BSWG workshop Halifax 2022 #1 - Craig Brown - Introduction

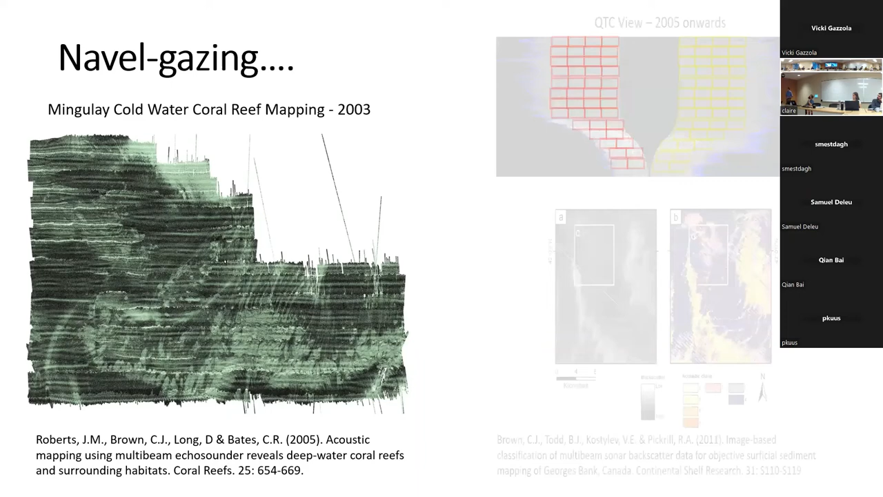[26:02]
Having a background in acoustic frame discrimination systems is really the driver for me, trying to understand the spatial patterns of the geology and the biology on the ocean floor. So I've always been interested in the backscatter characterization, different tools. Quest to Tangent, the QTC View software, was one of the first software packs that I started playing around with. Chris McGonigal, who's online, did his PhD on this at the University of Ulster.
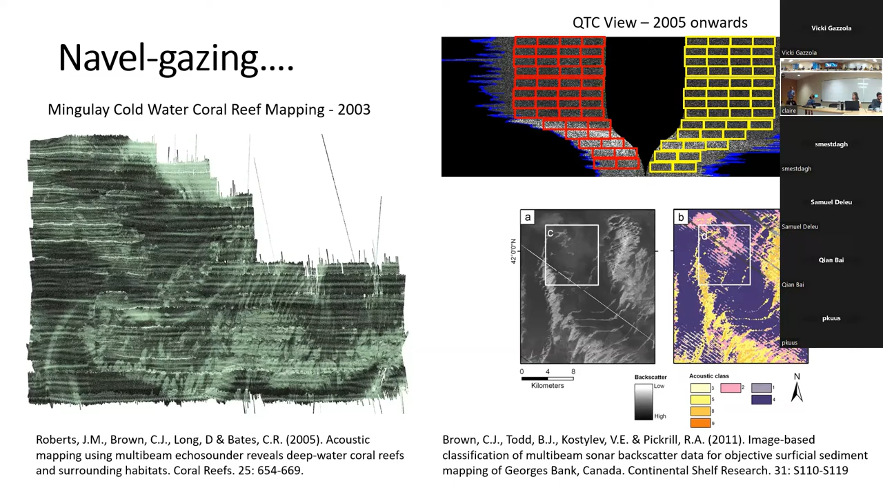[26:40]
And you know, this was really, again, a way to utilize that information, try and squeeze as much information out of the backscatter as possible. And in 2006, part of the Mapping European Seabed Habitats, I actually organized a backscatter workshop.